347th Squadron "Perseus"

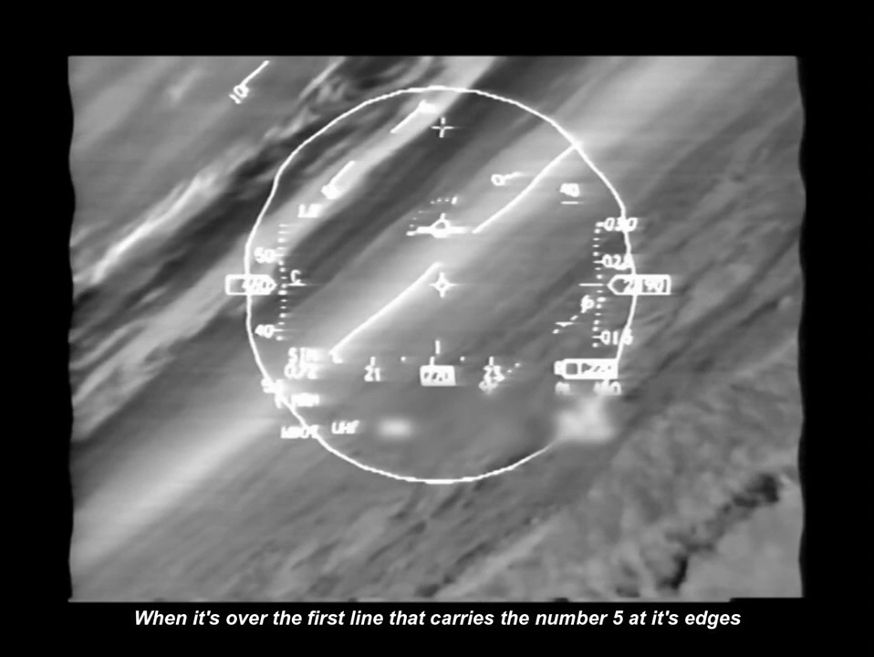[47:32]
Όταν βρίσκεται πάνω στην πρώτη γραμμή που έχει τον αριθμό 5 στις άκρες της, το αεροπλάνο είναι σε άνοδο με γωνία 5 μοιρών. Με το Flight Path Marker κάτω από τη γραμμή του ορίζοντα, το αεροπλάνο βρίσκεται σε βύθιση.
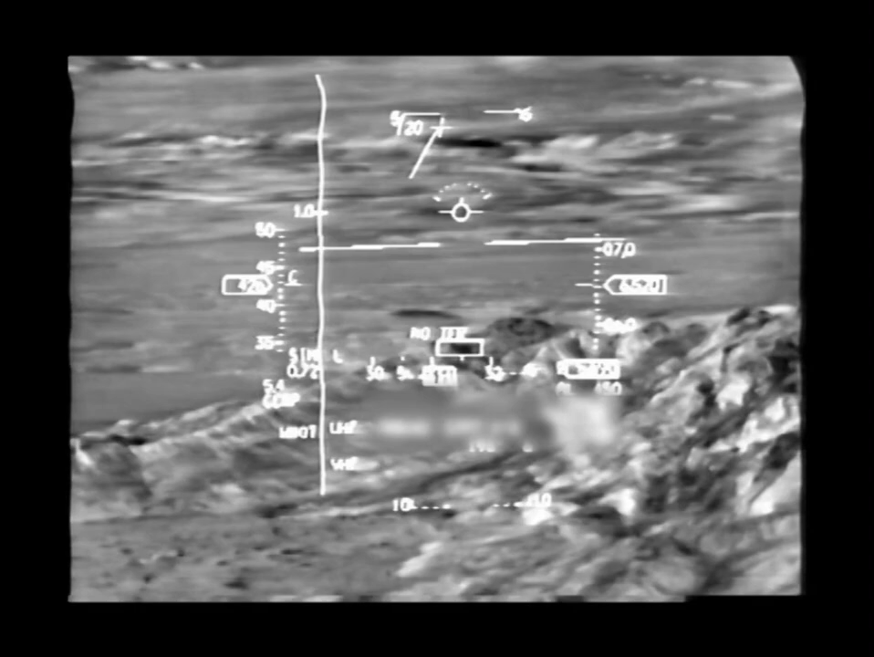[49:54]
Εδώ το αεροπλάνο στρέφει ξανά για άλλη μία προσβολή στο στόχο.